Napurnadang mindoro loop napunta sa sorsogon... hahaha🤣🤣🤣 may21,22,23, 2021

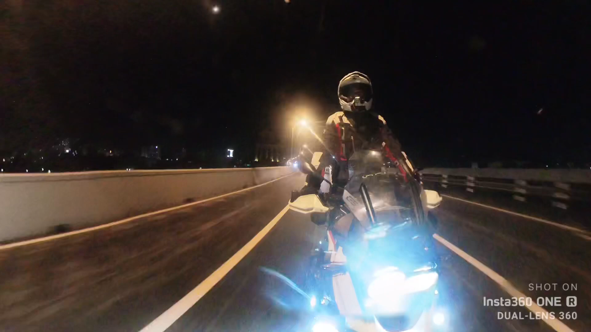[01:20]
Nandito na po kami ngayon sa Skyway. At hinabol po namin yung oras ng bago magsara ang Skyway ng alas 10 ng gabi.